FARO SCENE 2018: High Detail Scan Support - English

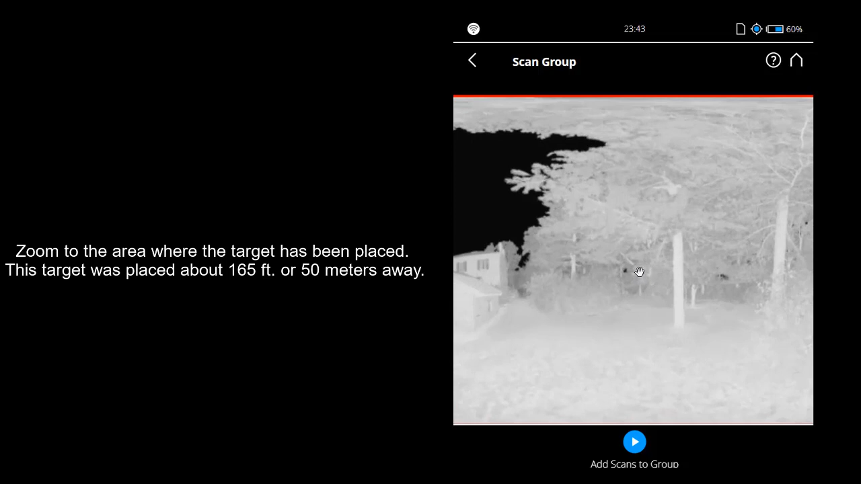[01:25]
This target was placed about 165 feet or 50 meters away.
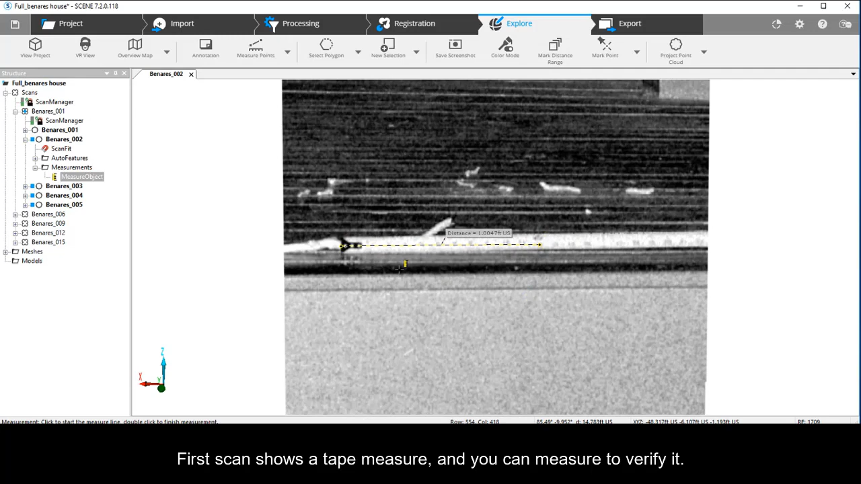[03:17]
The second scan shows an object of interest.
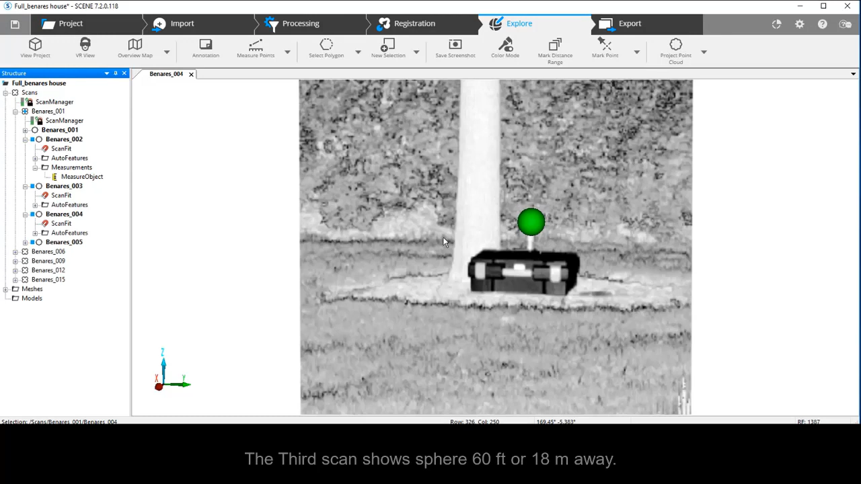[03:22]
The third scan shows a sphere 60 feet or 18 meters away. The fourth scan shows a sphere 112 feet or 34 meters away.
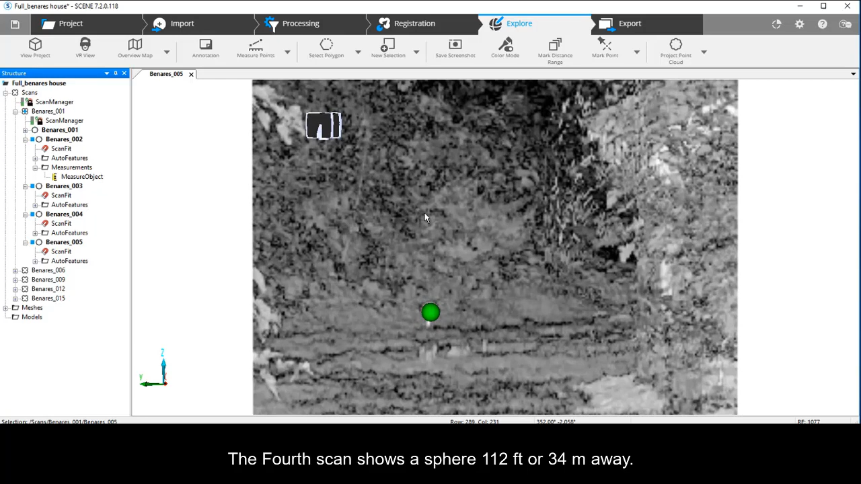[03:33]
The project is registered using High Detailed Scan Support.